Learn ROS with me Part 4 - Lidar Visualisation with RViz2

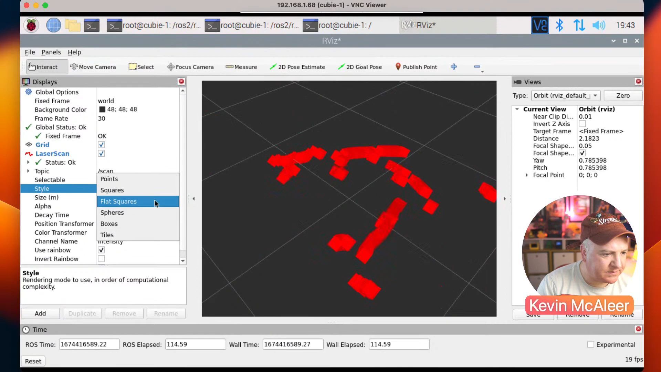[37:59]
You can have tiles. You can have little spheres. So they actually look like little balls.
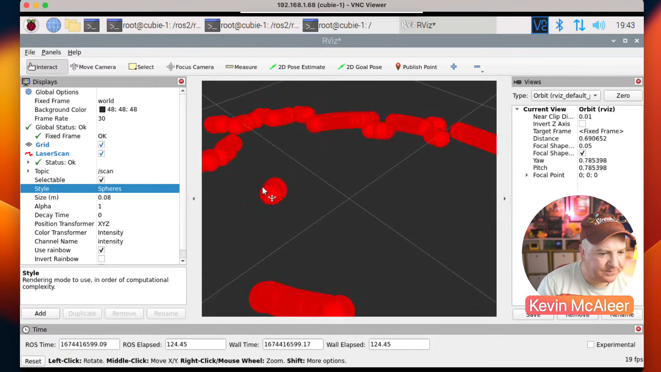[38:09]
If I zoom out there, and then the one I prefer is just points. Now at the moment, this is just like a point cloud.